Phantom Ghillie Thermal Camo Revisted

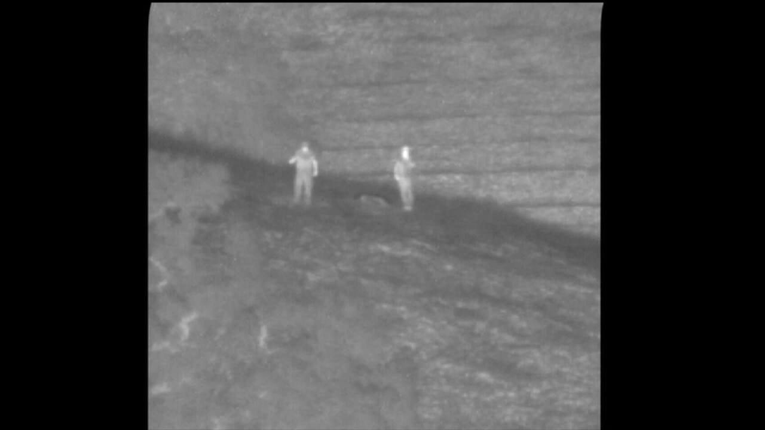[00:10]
That's good. You can stop there. Alright, do you want me to set the billy down so you can take a control whatever you need. Slowly turn around so I can see you from all angles. Roger. Roger. That's good. Surprisingly,
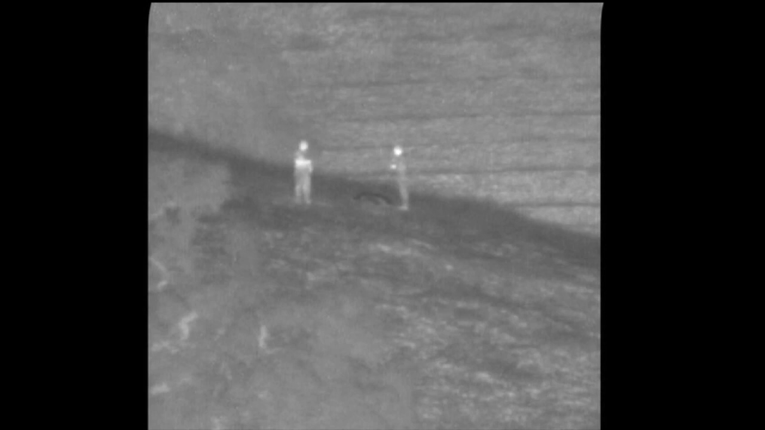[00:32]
your jacket is actually blocking and blending you in pretty well with the background. Wow, it's just a flannel. For comparison sakes. Yeah, your shirt's a lot warmer looking.
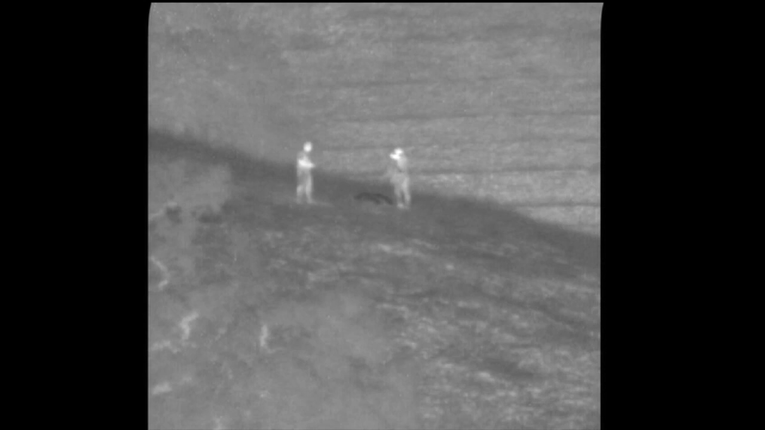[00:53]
Hey Nick, so what we're going to have him do is kind of warm up his body. He's going to take a couple walks up and down the hill and maybe some jumping jacks to kind of warm up.
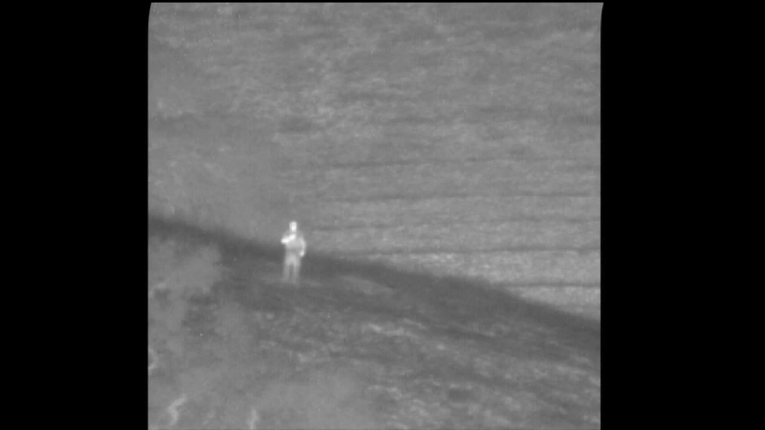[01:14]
Play tag. Have him kind of scrunched down. He's kind of warmed up. I'm hoping that his body heat will start to warm up.
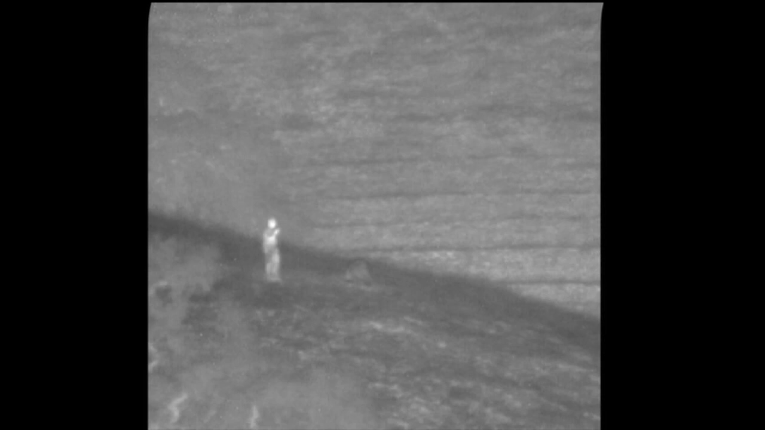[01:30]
Hey, I don't see him on the long wave either. I mean, you can barely see him. Yeah. You could easily miss over there. Yeah. That's doing a pretty good job. Yeah, it's doing a pretty good job right now. Just keep him in the fetal position.
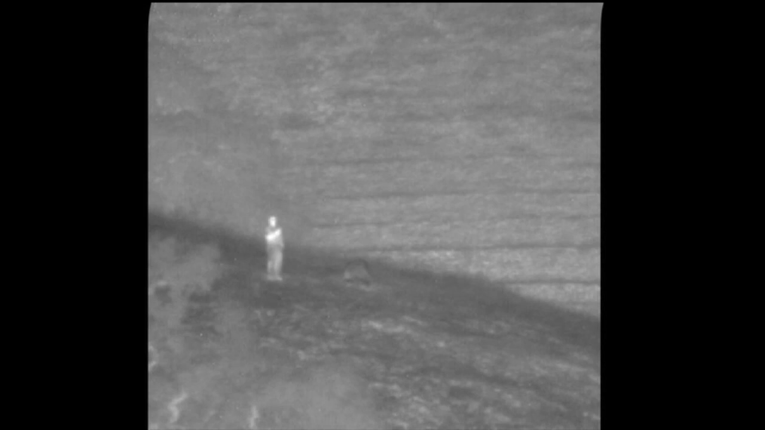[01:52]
Oh, that's fucking far as shit. Never mind.
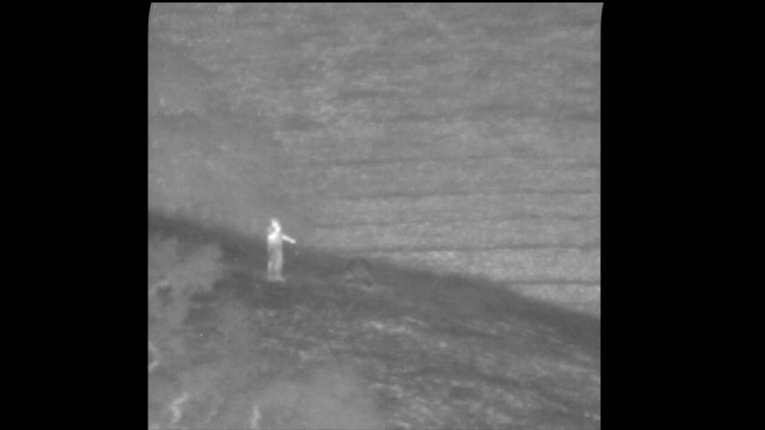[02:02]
From your perspective, let us know when it looks like it's kind of stabilizing. It's kind of cool looking. Your kestrel is stabilizing. Oh, wow. That works really good. That works really good.
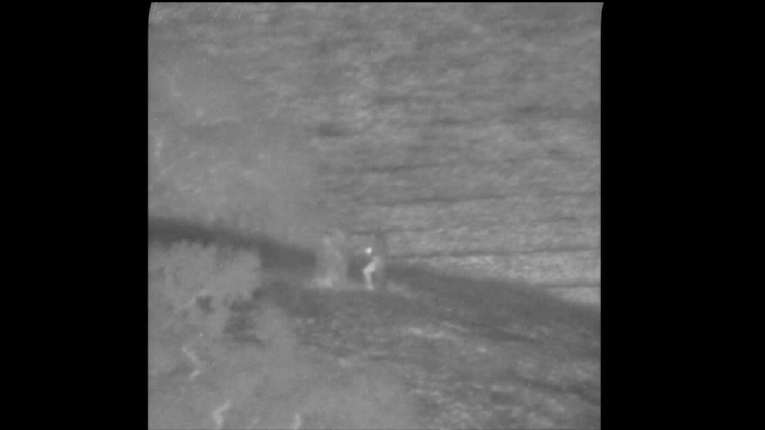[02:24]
You fucking disappeared. It's the cape in Lord of the Rings. Oh, no.
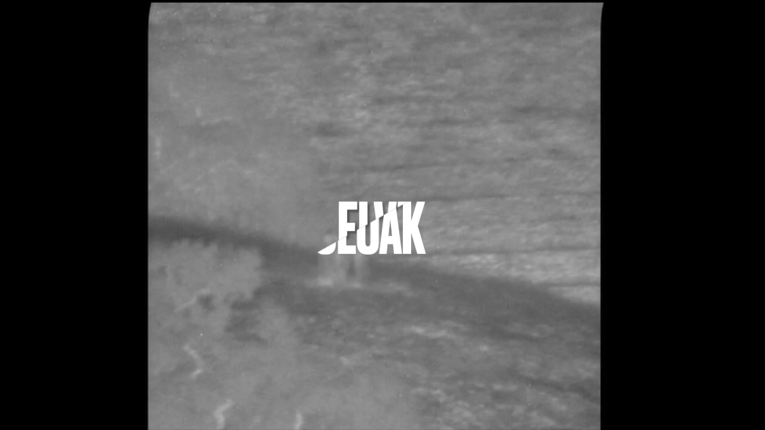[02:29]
I forgot. Oh. See if my heat took through. Yeah, let's see if Harry Potter can shine through the invisibility cloud.
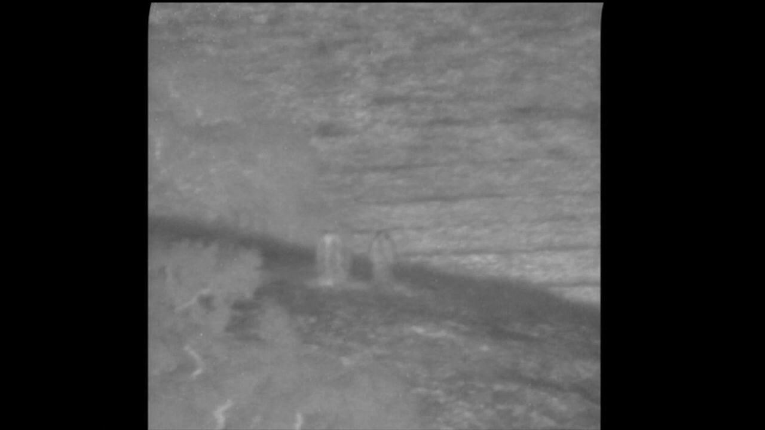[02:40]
Oh, weird. So, his warmed up. What I'm talking about now, right? You have artificial material, right? So, obviously, he's using it to high thermal signature. But if it doesn't match natural veg, then you're going to stand out. Alright, when he stood up, his stopped looking black.
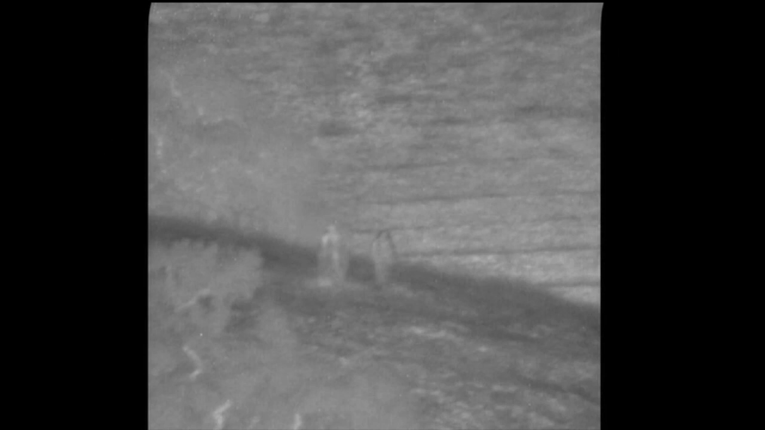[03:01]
His head is getting a little bit cold, the edges, but you, your head and your shoulders are bleeding through. He looks like a fucking stump or something. Yeah. But I wouldn't assume that's a person. Especially if you, like, squat down real quick.
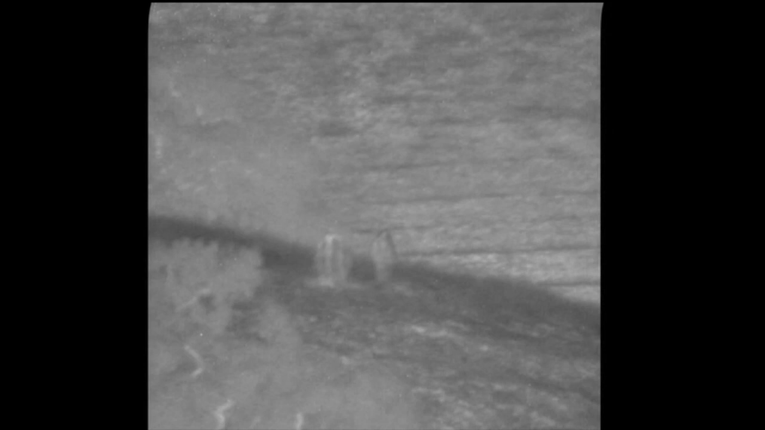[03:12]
Yeah. Looks like two camel humps. Camel? Vic calls it camel humps. They just look like rocks. Yeah, that's really effective. They look like rocks. I mean, if you're scanning, I would not be able to say, that's a person hunting under a burlap sack. Okay.
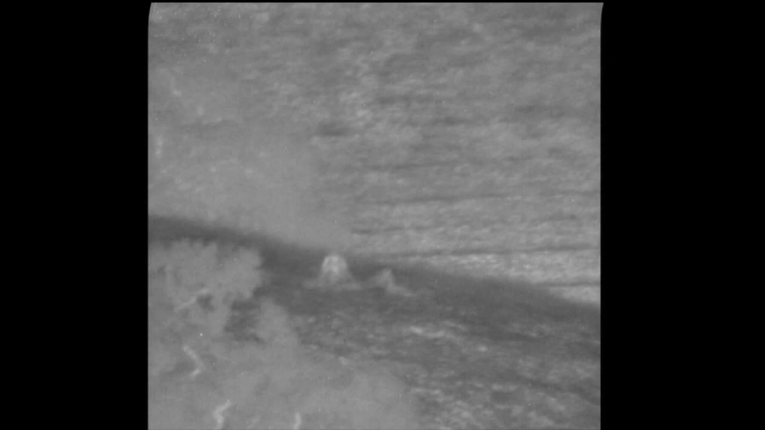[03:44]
And if you mix something that's more of a natural fiber in with this, still keeping their cooling or whatever the thermal technology, I think it can work even better. I want to see if I can see them video-
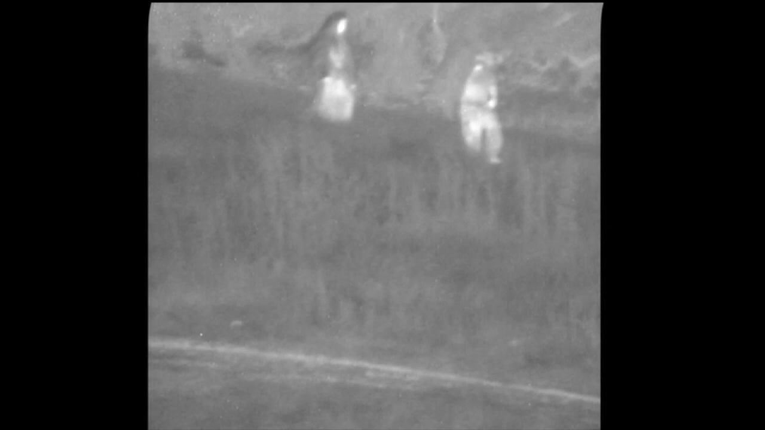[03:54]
Yep, that's good. Where are those weeds are? You see them in front of you?
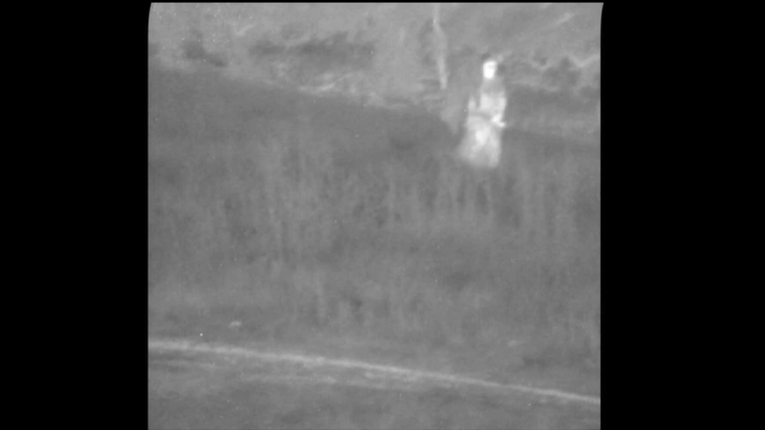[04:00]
Hold on, let me adjust. Hey, from, uh, the same stuff we were dealing with on that other side.
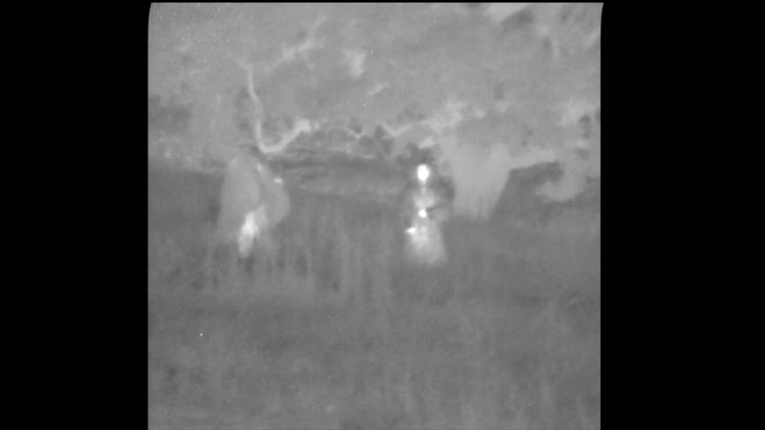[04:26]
You guys are at 625 meters.
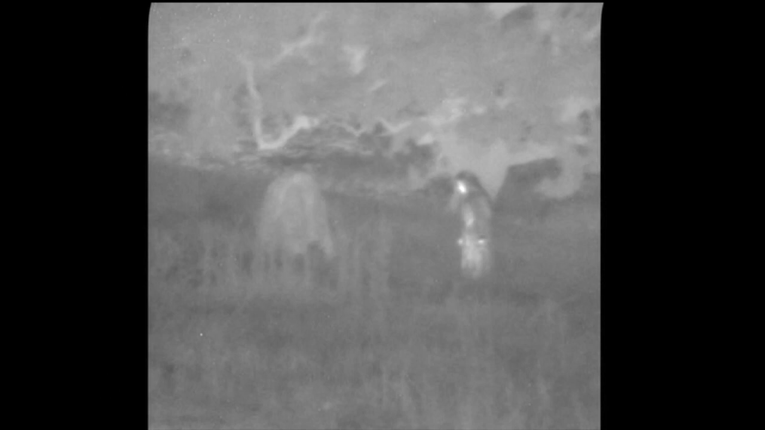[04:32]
Standing or squatting right now? Just standing for now.
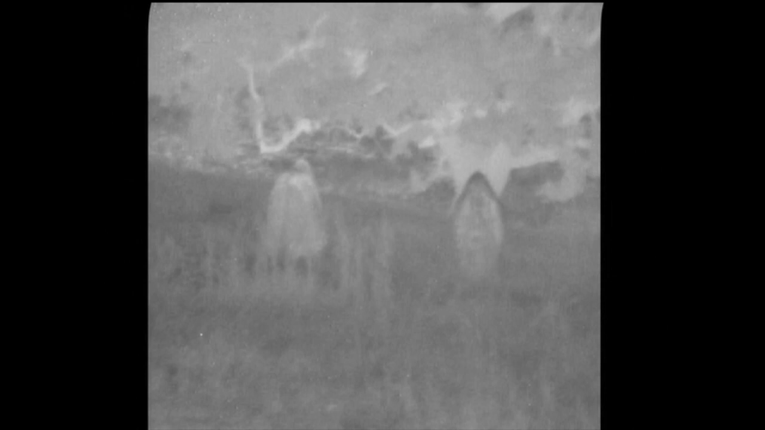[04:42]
Uh, Isaac's head is, is too cold. It's, like, black from the wind. It's cooling that, that material. Plus, it doesn't help, like, from my point of view, there's,
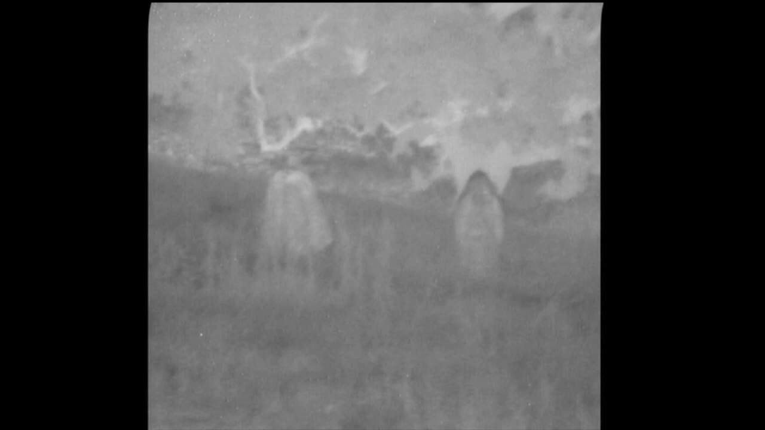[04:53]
like, a, I don't know, a tree trunk or something, directly behind him. Stop, wait, wait, wait. Go back, Isaac. Walk, be, stand closer to Kai. Stop. Stop.
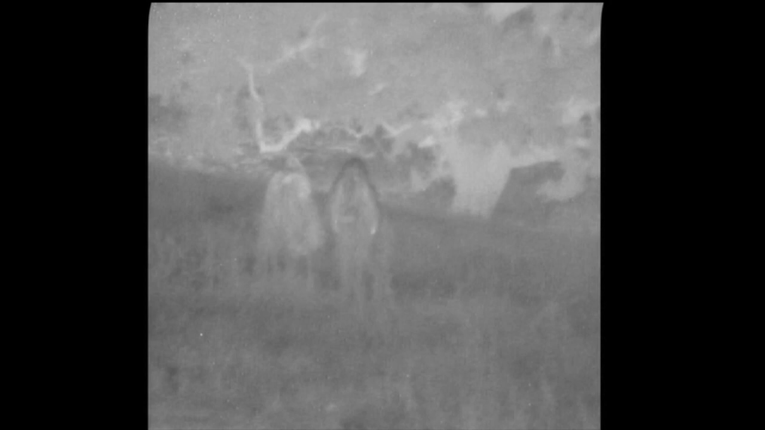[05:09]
Alright, how comfortable would it, oh. How comfortable is it for you to turn around and lay down on the ground facing us? Uh, the other stuff is pretty thick.
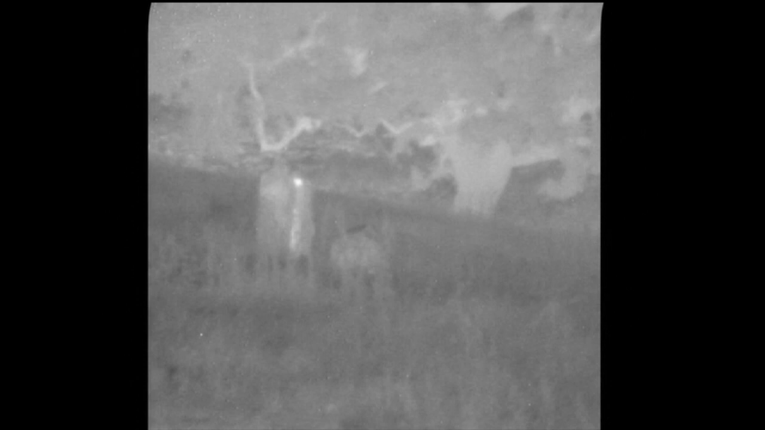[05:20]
Back up so you don't have to do, right, right there.
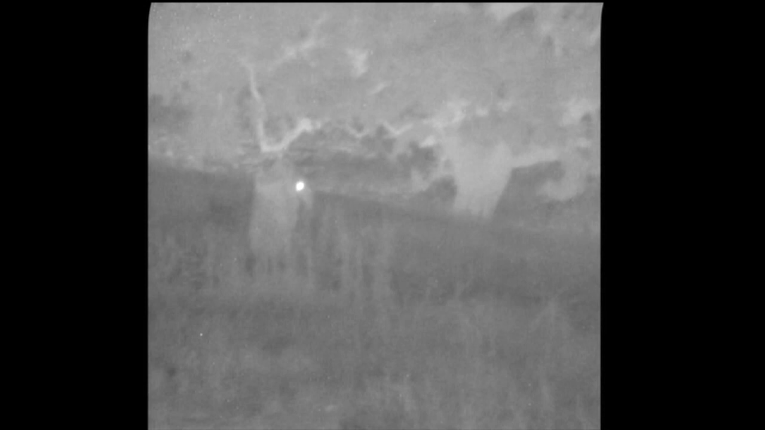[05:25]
You have distance. He's like a ghost. Who, uh, you want... Repeat that. Who'd, uh, you said you wanted to throw your tobacco? Yeah, if you, if it's comfortable for you. Like, Isaac completely disappeared behind those bushes. I can't see him at all. He's not the point. He's not the point.
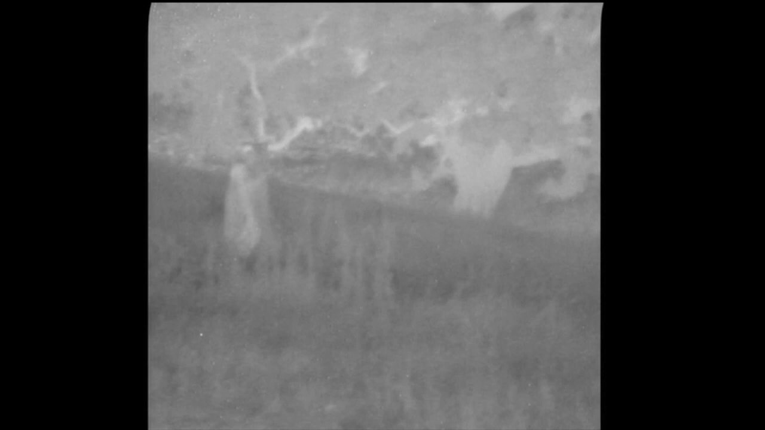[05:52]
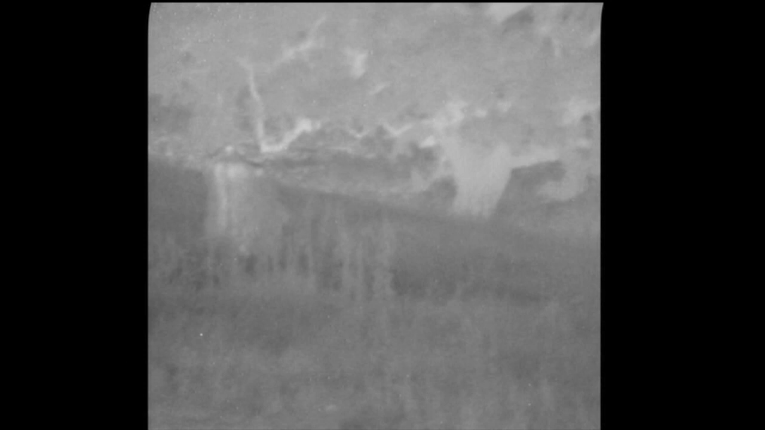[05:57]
Is he, like, behind a hump or something? I don't know. He went away.
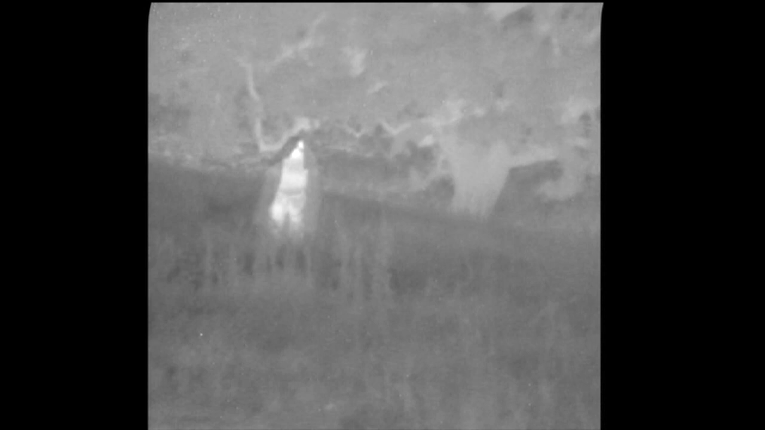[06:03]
Isaac. Oh. Isaac, can you prop up on your arms and look... No, no. Yeah, stay, stay low on the ground. But, like, imagine you're a spotter trying to look back at our position. Okay.
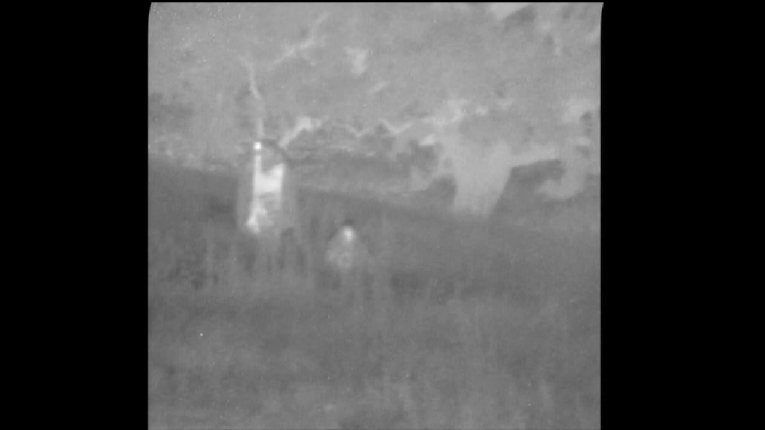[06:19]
Yeah, I can see your face now. Yeah, so, when your face is down, like, you disappear behind those bushes. I'm just trying to get a baseline of, like, how much of my, of your body I'm seeing.
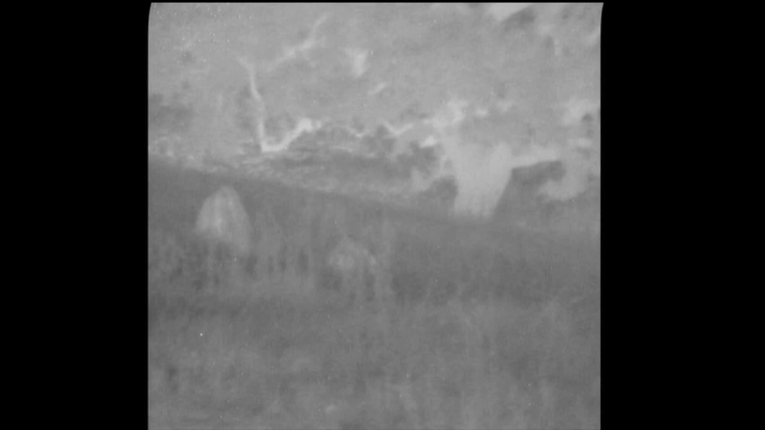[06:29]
Now I get, I have an idea. So, he's basically on his hands and he's like a crawl position looking up at you guys.
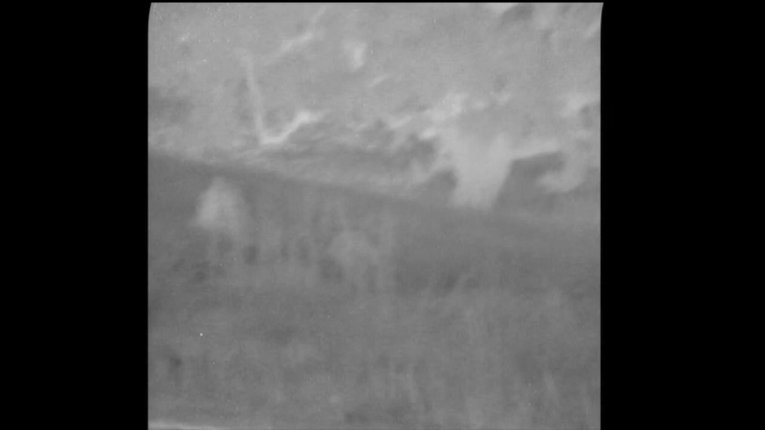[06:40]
Obviously, to his left, from your guys' perspective, I'm just basically kneeling down with, uh, the drape is completely over me. Right. Alright, so, visually, in the spine scope, the ghillie is actually darker than the stuff he's laying in. Uh, but I'll just assume it's like, you know, a dirt clod or something.